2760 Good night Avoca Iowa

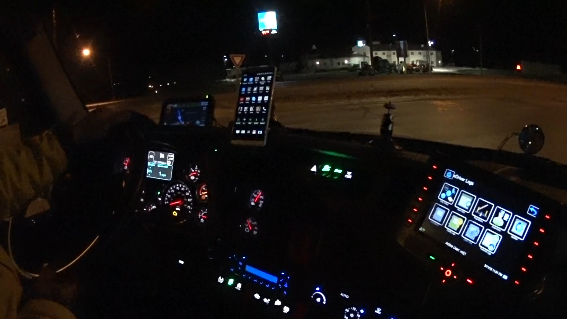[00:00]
Hey everybody, Johnny Vigand here. Good evening, greetings from Avoka, Iowa. Our day has come to an end. We have driven 625 miles today. We are going to be pulling over here at the Flying J.
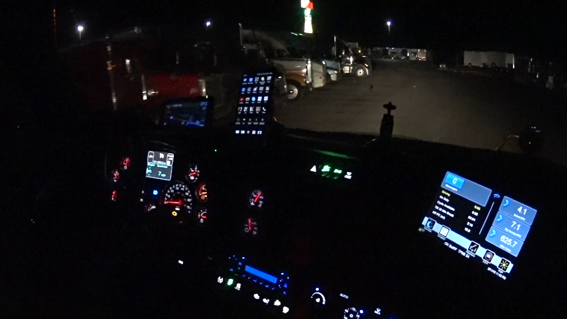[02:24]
A little dark in here. I think I just found me a good spot.